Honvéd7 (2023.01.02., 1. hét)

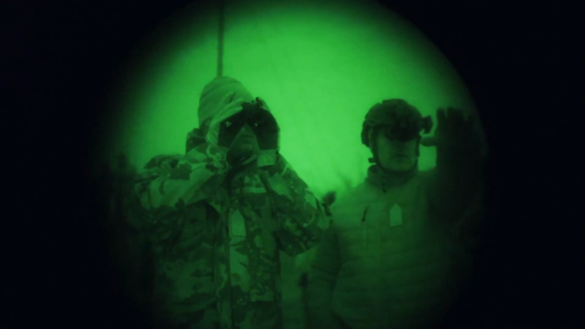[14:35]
amit Szalai Bobrovniszki Kristók honvédelmi miniszter és Ruszin-Szendi Romolusz altábor Nagy a Magyar Honvédség parancsnoka is megtekintett,